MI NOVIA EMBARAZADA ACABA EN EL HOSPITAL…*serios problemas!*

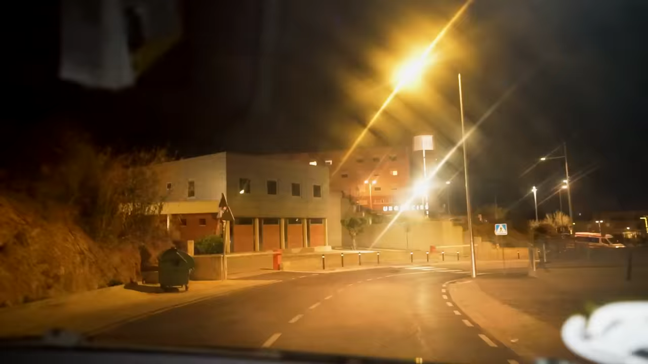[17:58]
Bueno, Natalia, ya estamos llegando, ¿vale? Mira, una ambulancia ahí, justo sea una ambulancia, me cago en la leche.